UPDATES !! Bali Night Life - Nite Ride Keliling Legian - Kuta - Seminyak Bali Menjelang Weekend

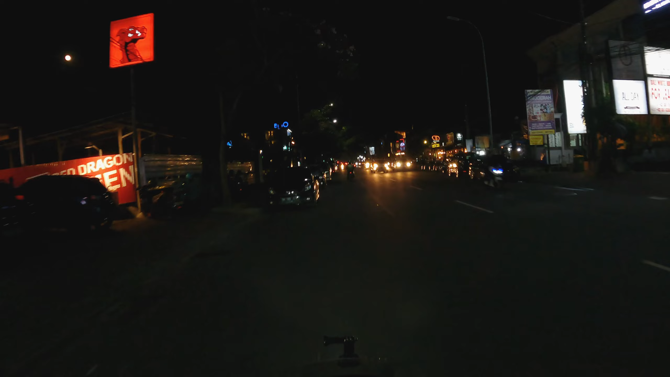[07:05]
Legian ya, bukan Kuta ya teman-teman, karena ini masuk ke Kelurahan Legian. Begitu teman-teman, yang keringannya. Ini ada warung PP teman-teman. Kemarin ST Charlie ST12 sempat ngejaming di sini,
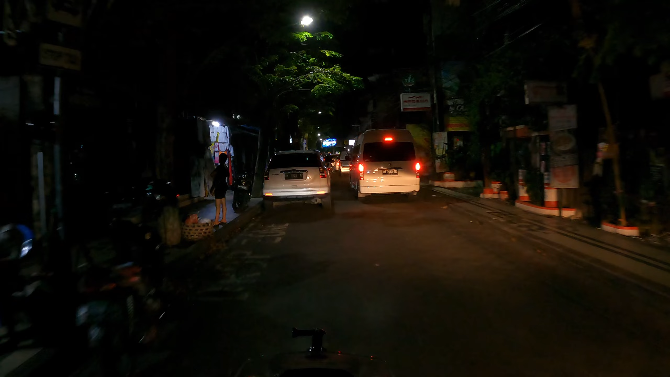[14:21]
Teman-teman semuanya, jadi beginilah situasi di Jalan Raya Legian pada malam hari ini.
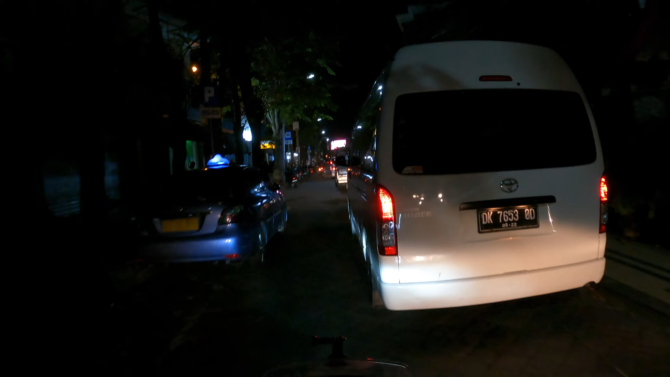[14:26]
Teman-teman bisa dilihat situasinya menjelang end, sudah sangat ramai.
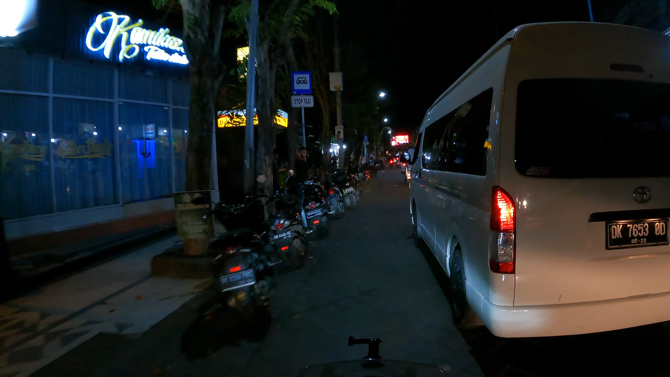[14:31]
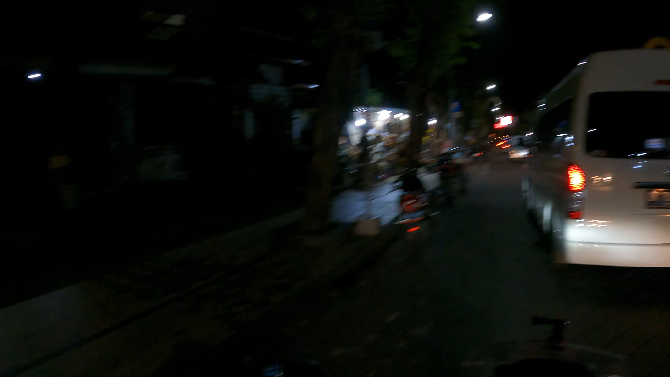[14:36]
Itu para gadis-gadis lagi selfie bareng.
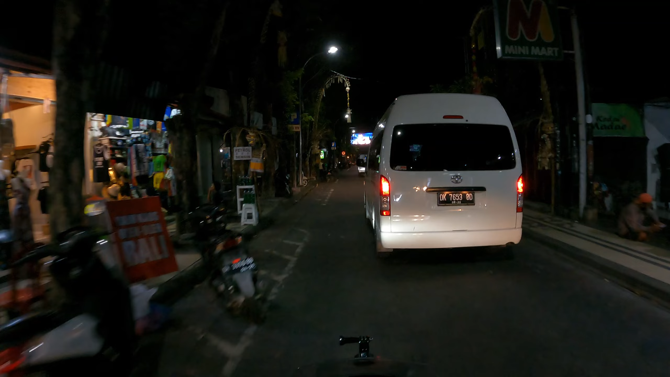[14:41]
Ya beginilah teman-teman semuanya, subscriber DK6060 Bro semuanya yang sudah menonton video ini sampai saat detik ini. Kita akan melanjutkan perjalanan kita menuju Jalan Kartika Plaza.
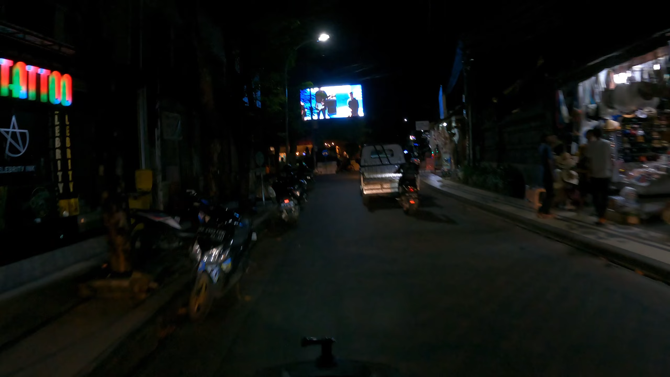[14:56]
Jalan Kartika Plaza, Kuta Bali, teman-teman.
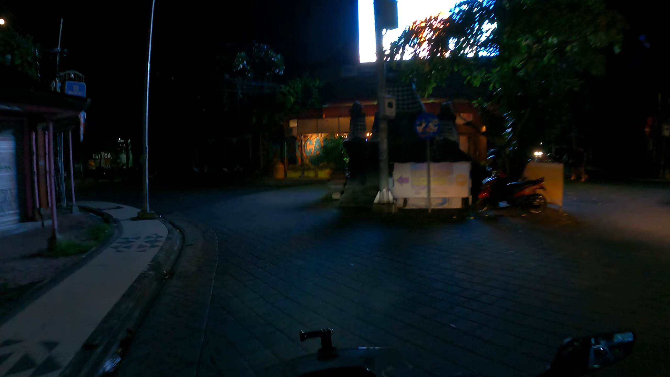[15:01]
Sebelum kita nanti akan menuju ke Pantai Kuta ya, teman-teman. Jadi, kita akan ke Jalan Kartika Plaza dulu melihat update yang terjadi di Jalan Kartika Plaza seperti apakah.
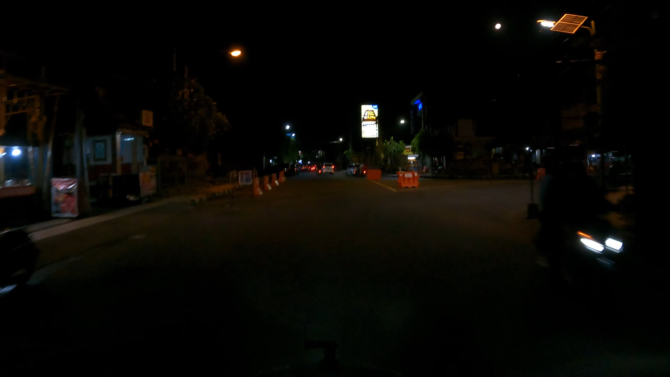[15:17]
Kita akan cek di sana. Oke, teman-teman.
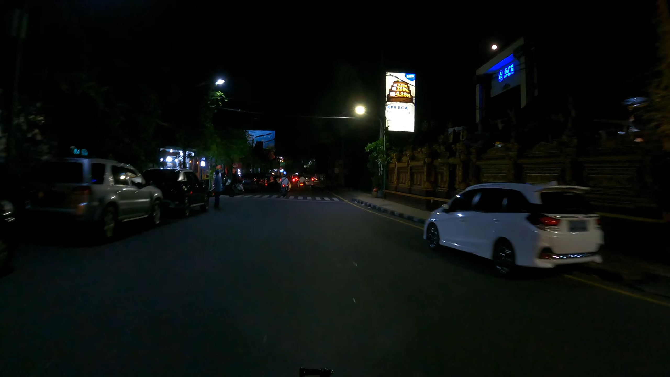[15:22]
Kita lanjut dulu di malam Jumat ini di bulan Juni tahun 2022. Oke teman-teman semuanya, kita sedang berada di Jalan Raya Tuban.
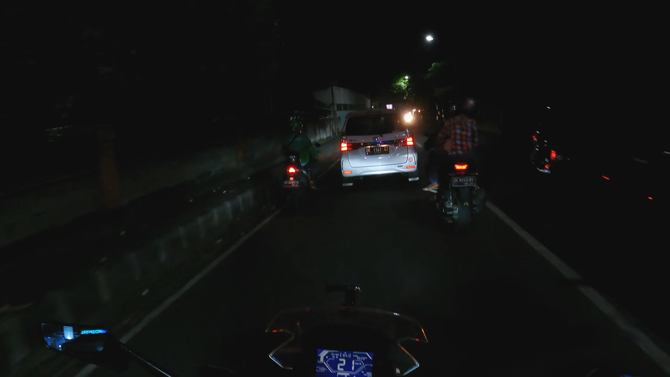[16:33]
ya teman-teman semuanya, saat ini kita sedang melintasi Jalan Kediri, Jalan Kediri Tuban, Kuta Bali teman-teman.
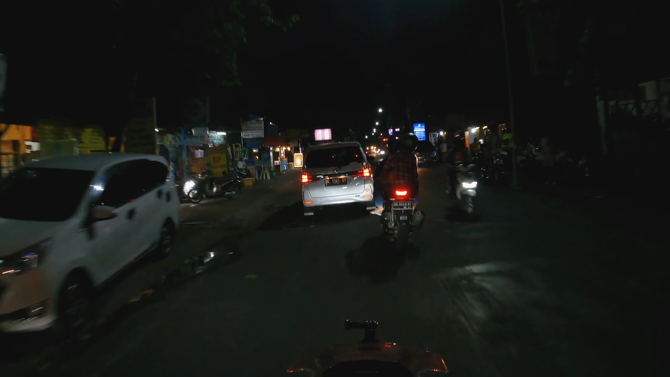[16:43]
Nah ini adalah jalan, salah satu akses jalan dari Jalan Raya Tuban menuju ke Jalan Kartika Plaza. Salah satu jalan yang terkenal yang berada di Kuta yaitu Jalan Kartika Plaza teman-teman. Jadi teman-teman yang dulunya pernah datang ke Bali,
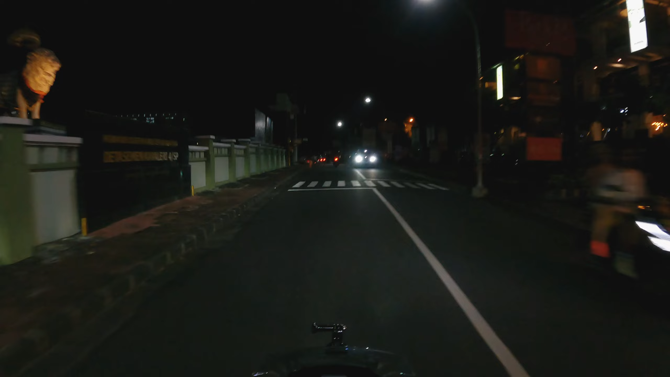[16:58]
landing di Bandara Igusti Ngurah Rai apabila menginap di akomodasi yang berada di sekitaran Kuta Bali, pasti melintasi Jalan Kartika Plaza teman-teman, karena itu adalah merupakan salah satu akses jalan dari Airport Igusti Ngurah Rai menuju ke akomodasi atau penginapan yang ada di sekitaran Kuta atau Legian teman-teman. Oke teman-teman, kita akan lanjut dulu melintasi Jalan Raya Kediri Tuban, Kuta Bali.
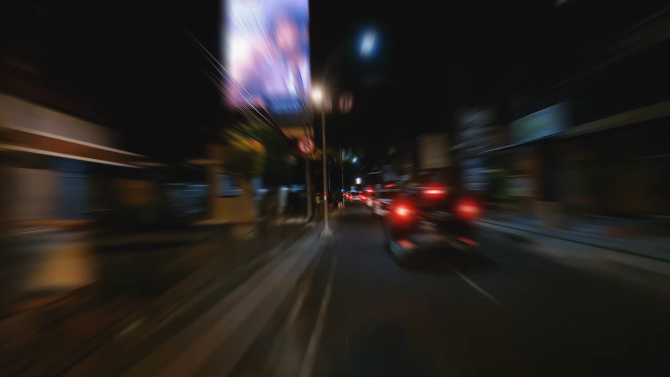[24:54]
Oke teman-teman semuanya, kita sedang berada kembali ke Jalan Raya Legian Utara tepatnya teman-teman. Kita akan menuju ke Jalan Fatma.
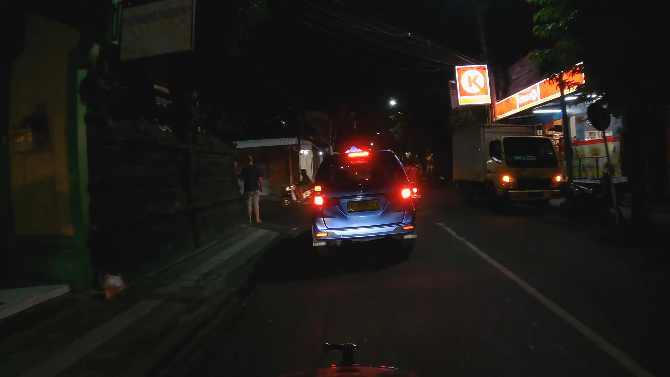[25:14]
Kemarin waktu kita melintasi Jalan Raya Fatma menuju ke Pantai Double Six pada sore hari,
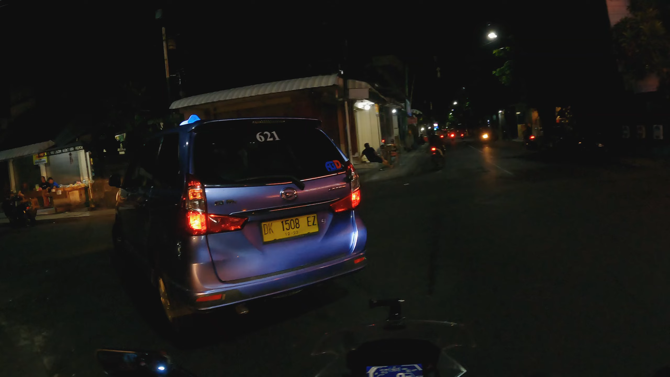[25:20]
kita sudah sempat review dan inilah situasi kondisinya di malam hari pada saat ini teman-teman. Oke teman-teman semuanya, bisa dilihat situasi Jalan Fatma Legian Bali di malam hari. Selamat menikmati.
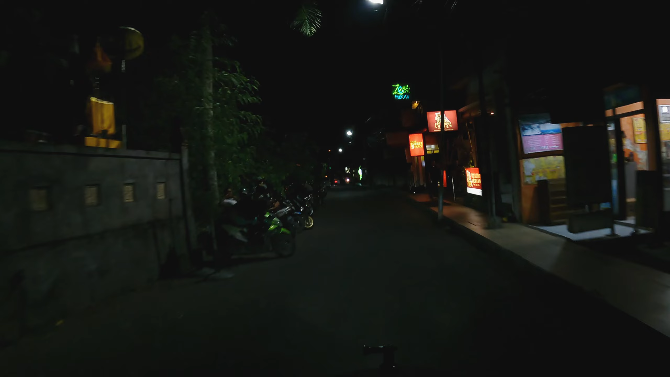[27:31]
Oke teman-teman semuanya, ini adalah jalur lintas Jalan Fatma dan Jalan Fatma Utara.
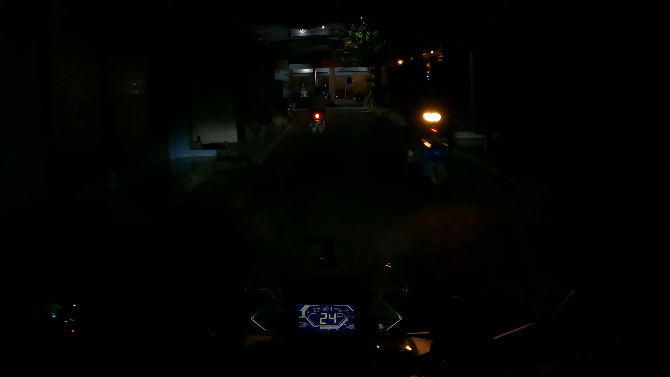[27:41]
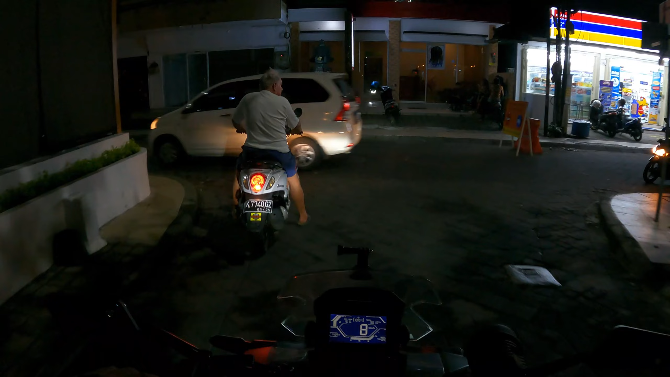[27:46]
Jadi sekarang ini kita akan melintasi jalur Jalan Arjuna teman-teman.
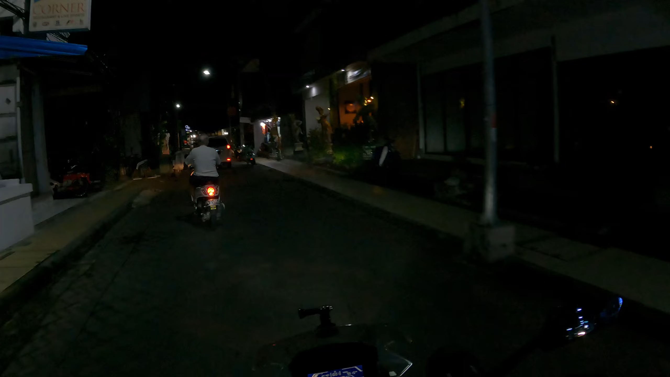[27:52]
Jalan Arjuna adalah jalan yang kemarin kita menuju ke Pantai Double Six di video DK6060 Pro sebelumnya. Cuma nanti nggak bakal bisa lihat pantainya ya teman-teman, karena ini sudah malam,
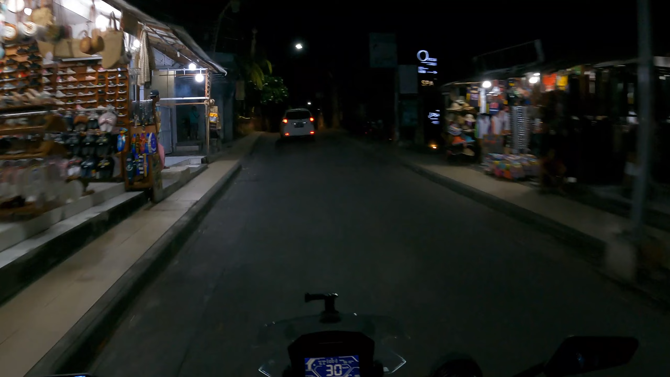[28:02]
ini sudah pukul 10 malam waktu Indonesia bagian Bali teman-teman.
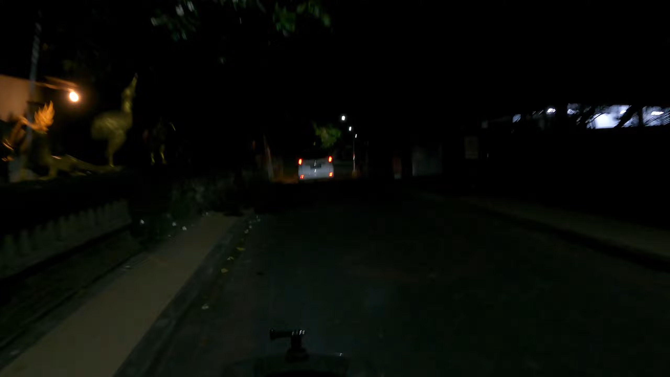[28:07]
Jadi kita akan melintasi saja jalur lintas Jalan Pantai Double Six ini menuju ke Jalan Dianapura Seminyak teman-teman. Kita akan melihat situasi update nya seperti apa. Ya, kita akan masuk ke jalur lintasnya teman-teman. Oke teman-teman, selamat menikmati.